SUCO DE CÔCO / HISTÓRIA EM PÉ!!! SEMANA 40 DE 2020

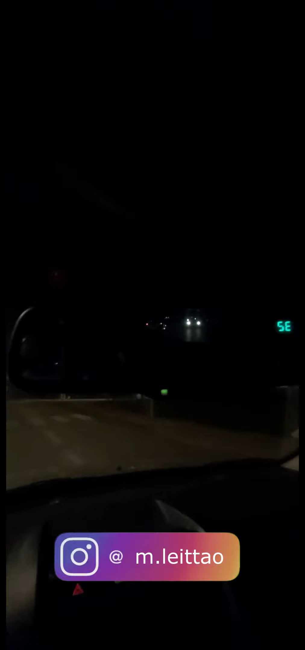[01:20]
olha o tamanho desse reflexo aqui ó Reflexão Olha como fica escuro o retrovisor Tá vendo? Fica desse jeito quando tem a luz alta atrás de mim Boa tarde, uma noite Olha como é que tá a feira aqui ó Tá assim agora Por causa do distanciamento